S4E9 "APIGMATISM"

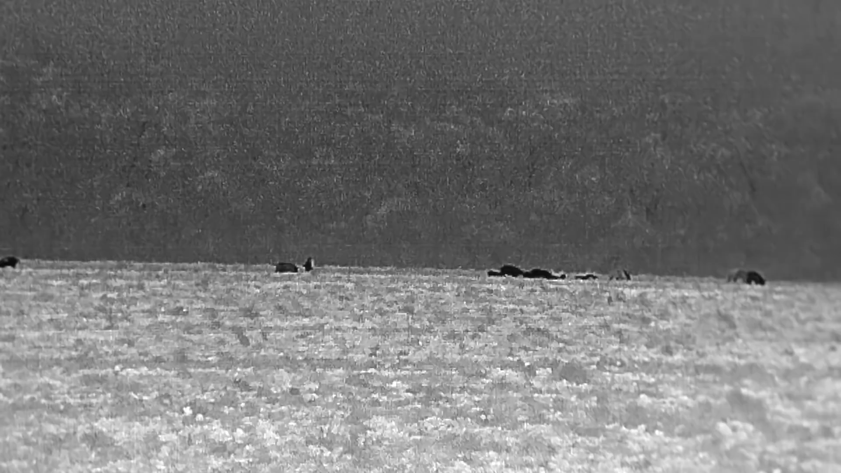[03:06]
costing hard-working farmers millions.
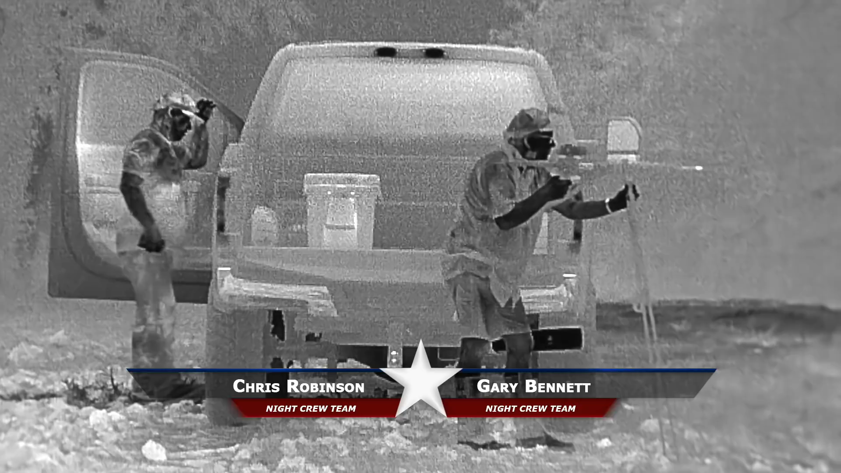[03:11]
They still over there? Yeah. And frankly, they're sick of it. They're kind of moving to the right. But slowly. Ooh, there's a big one with them.
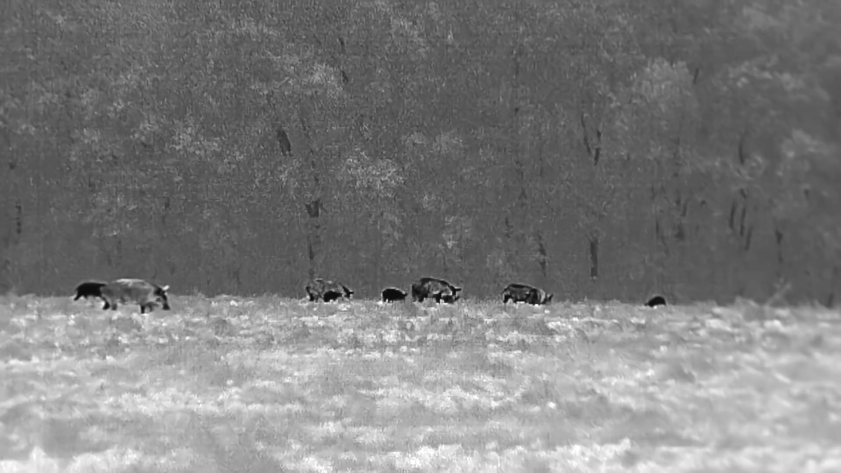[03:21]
There's two or three big ones in that bunch. Yeah, but the one that's kind of gray, he looks like he's the biggest. They look like they're working their way down that tree line and just going to the right, Gary. What makes him so gray? Reckon he's been in the mud? Or what? Probably. Good luck. Don't get busted. Yeah, right.
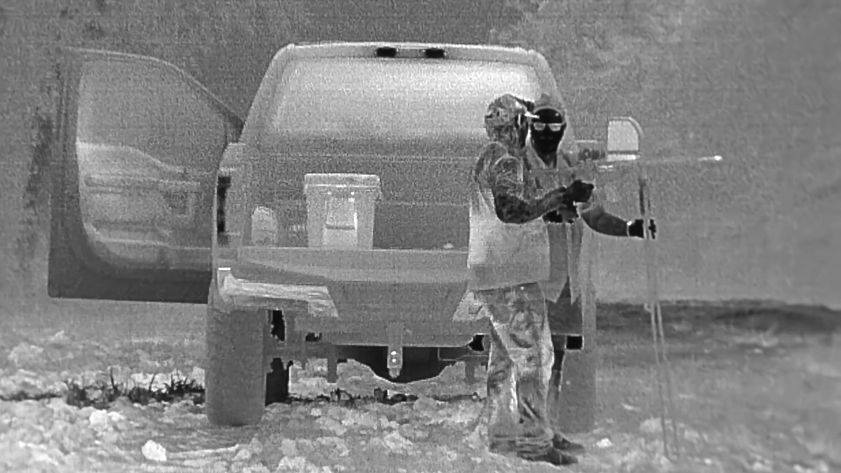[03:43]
See what I can do. I'll be right behind you.
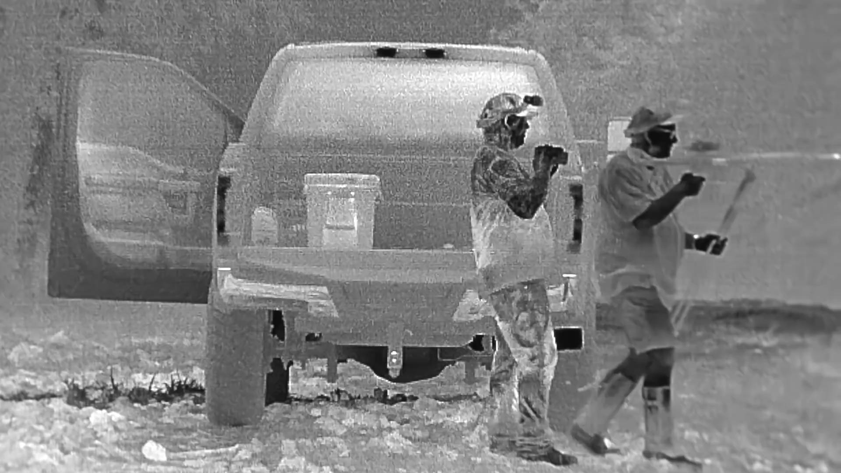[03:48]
Just go about 50 to 100 yards and stop. Okay. Gary had gotten a call a few days ago from a landowner having a serious problem with pigs. So we figured we'd try to get out and locate his problem. And here we are. It literally only took a few minutes in the area with thermal to get a beat on our suspects. And now it was just a matter of getting close. You know, it still amazes me how much thermal has drastically increased our success over the past few years. And for that, I have to give all the credit to Ultimate Night Vision.
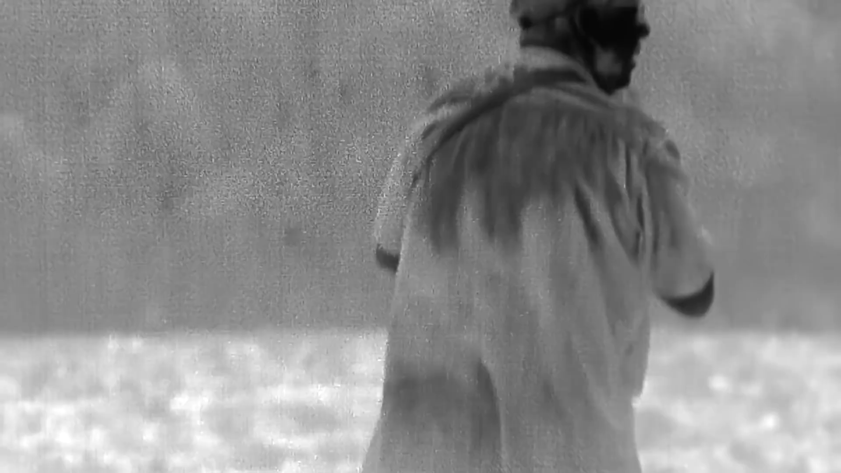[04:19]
They took our world of night hunting and added an entire new dimension to it that, honestly, we never even knew existed. So if you're someone wanting to do this and have a blast, you gotta give them a call.
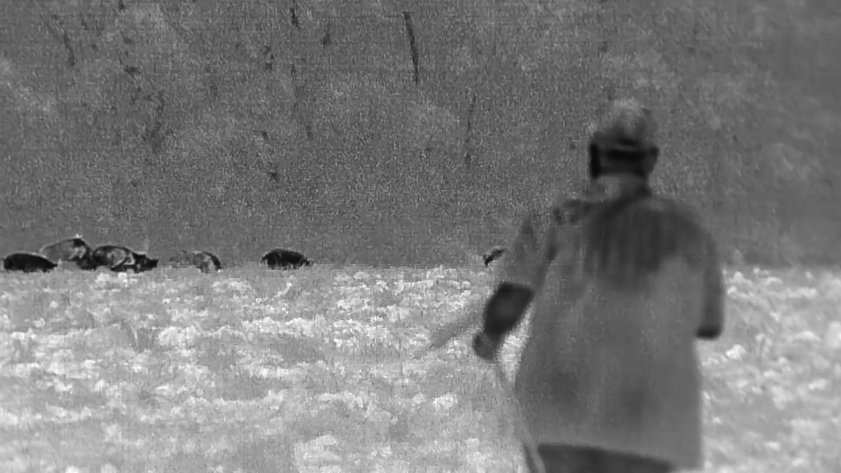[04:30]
One common thread we've noticed about these bigger groups like this is they always seem to have what I call the lookout.
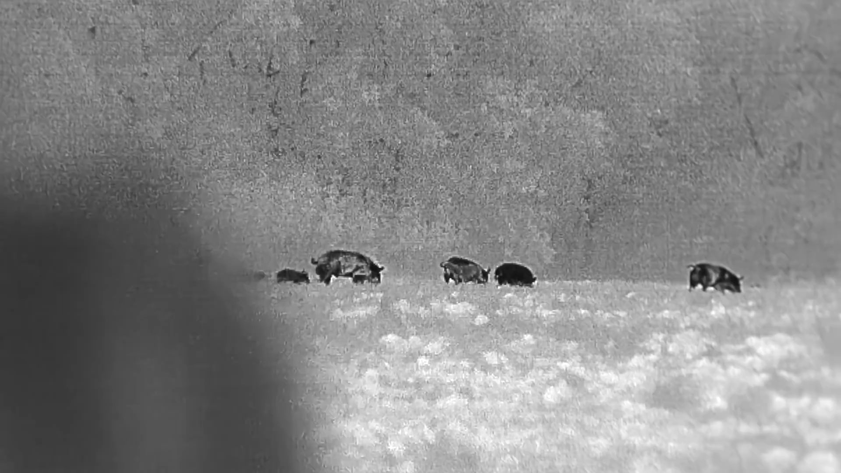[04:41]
He'll be the one pig off all by himself, away from the main group, looking for any trouble that may threaten the herd.
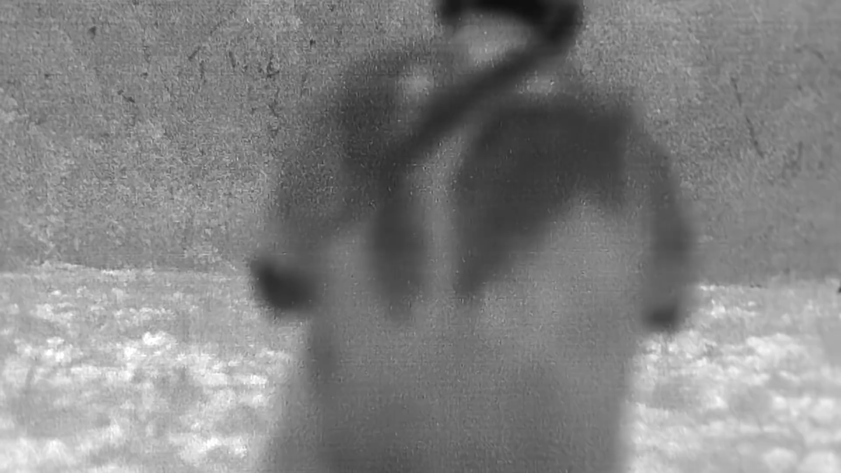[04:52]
I can't tell you how many times we've been stalking a group like this, and everything was going great until the lookout makes us out and sounds the alarm.
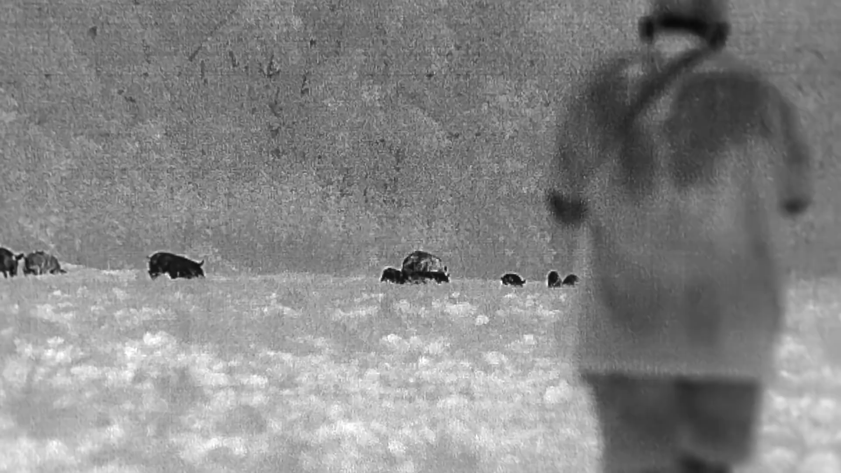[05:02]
I know it sounds crazy, but we've seen it over and over where the one pig off by himself will be the one to bust you and blow the whistle. And that's exactly what's about to happen here.
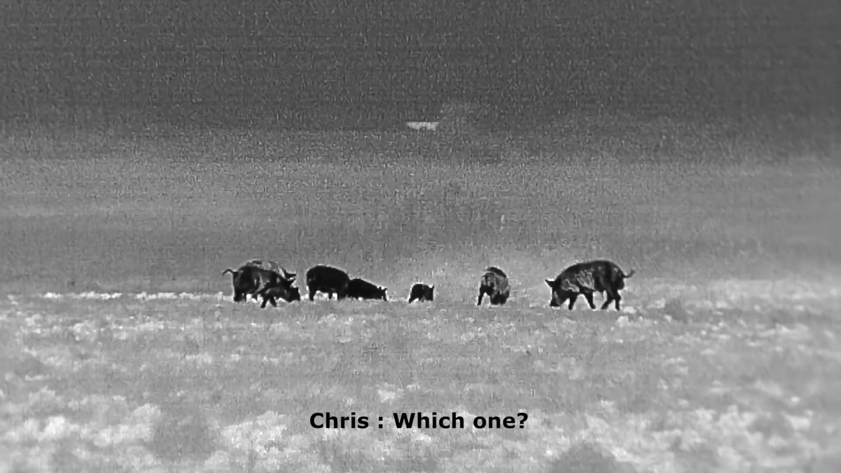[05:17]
Which one?
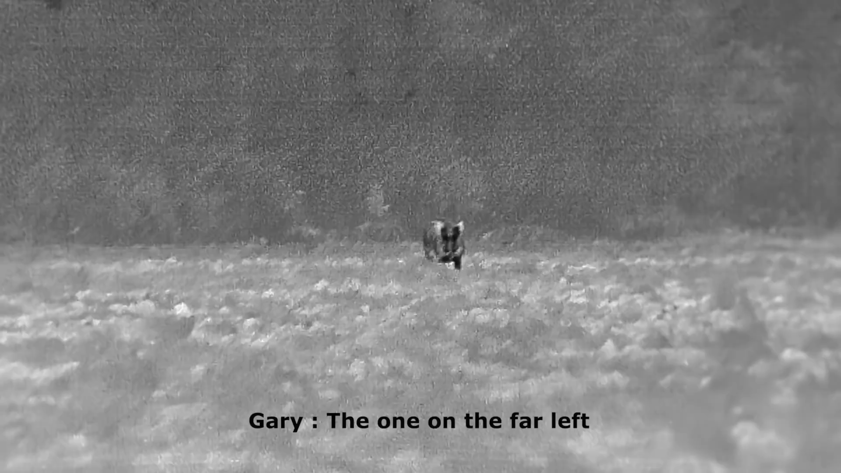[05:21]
Uh-oh. Looks like someone sees something a bit fishy.
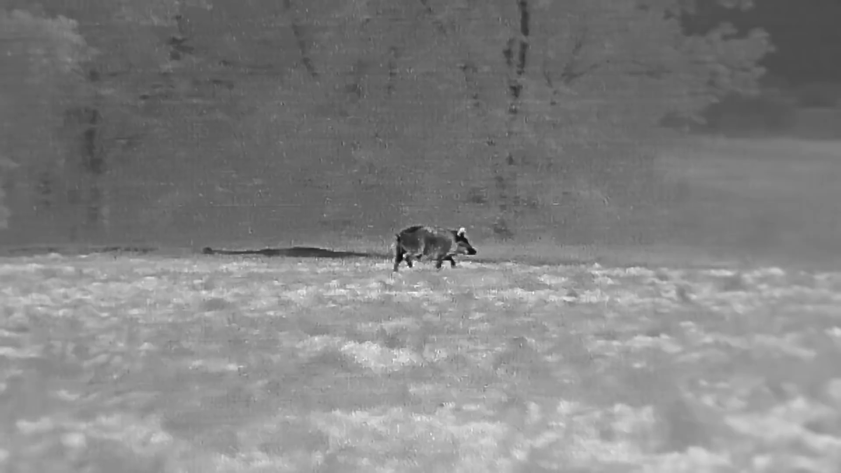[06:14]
We got super lucky just then, because 9 out of 10 times that situation ends up with him blowing and running off the whole group. The main thing to remember is always keep an eye on any pig on the perimeter of the herd,
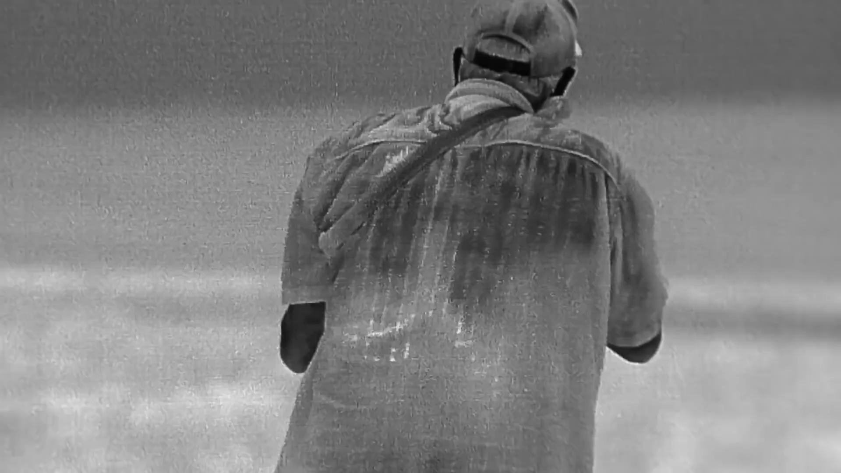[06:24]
because if there's ever one that'll make you out, it's that one. You have to remember, being off by themselves,
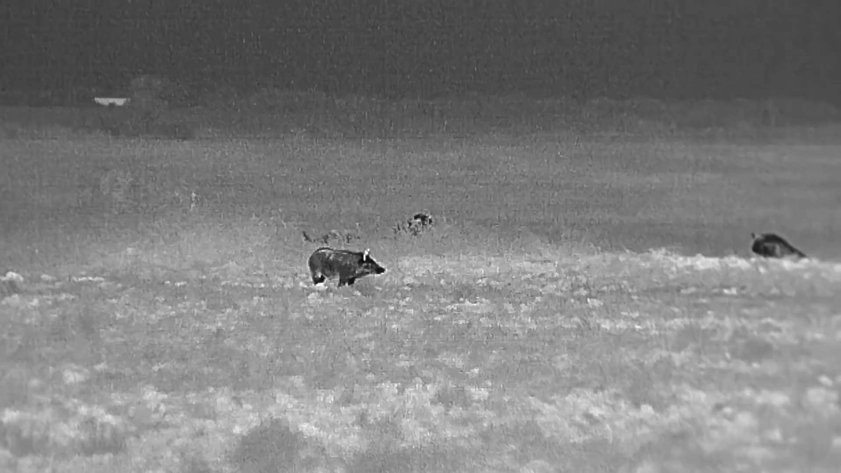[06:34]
they don't have the distraction of sounds and movements of several other pigs around them in their immediate area. So anything out of place is like a beacon of danger.
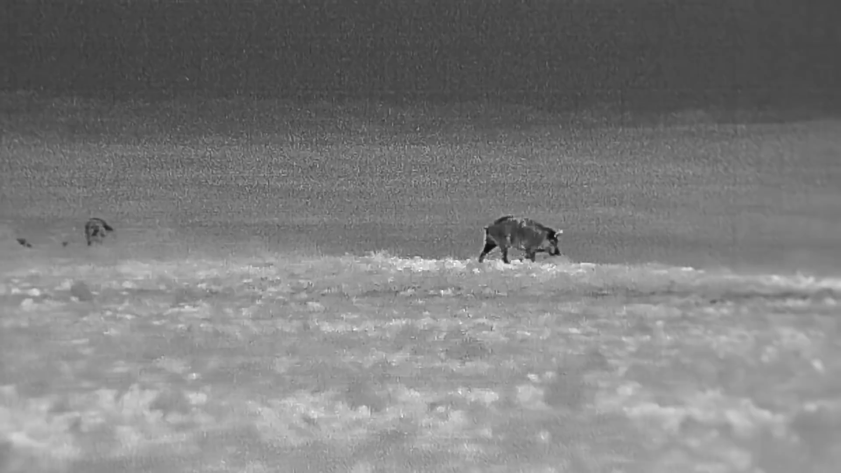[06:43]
At least that's my theory as to why the lookout can pick you out so much faster and easier than the rest of them.
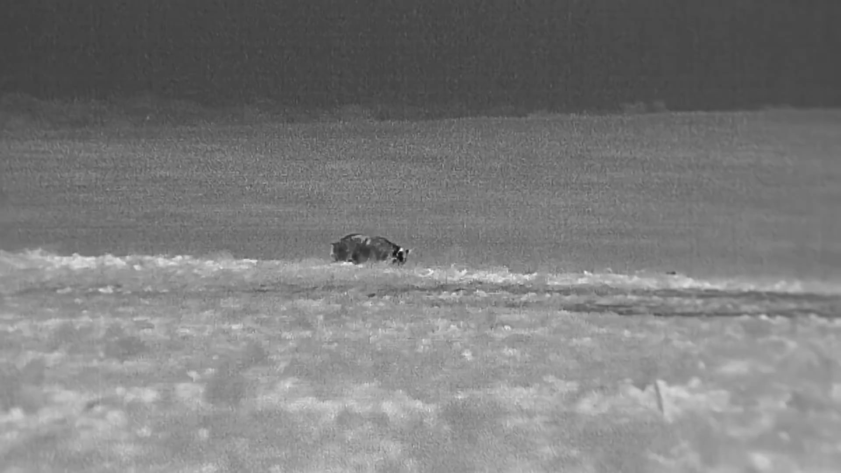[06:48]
They're way less distracted and on alert by not being mixed in with several other pigs,
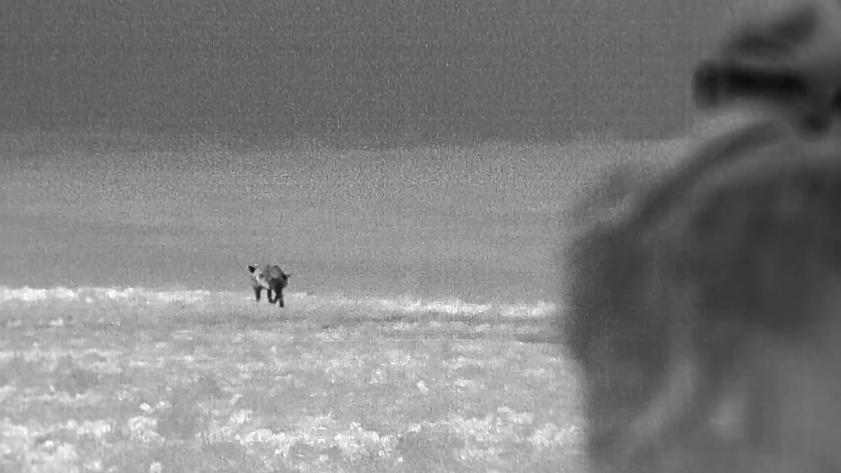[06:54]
and anything out of place gets scrutinized that much harder.
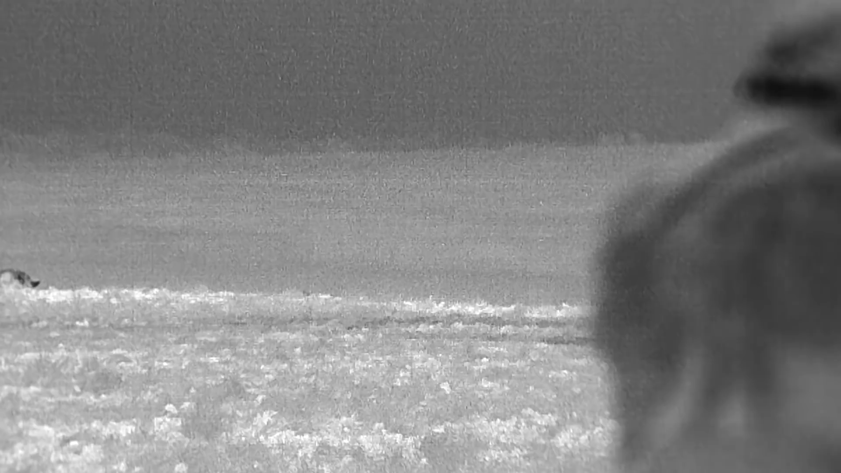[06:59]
Unfortunately for him, playing lookout made him our number one target,
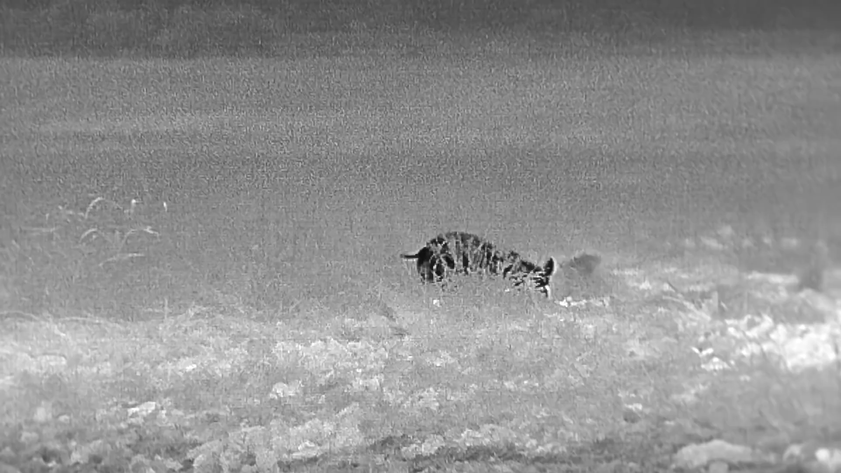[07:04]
besides the fact he was the closest one to us. No one really likes a whistleblower anyway. There he is.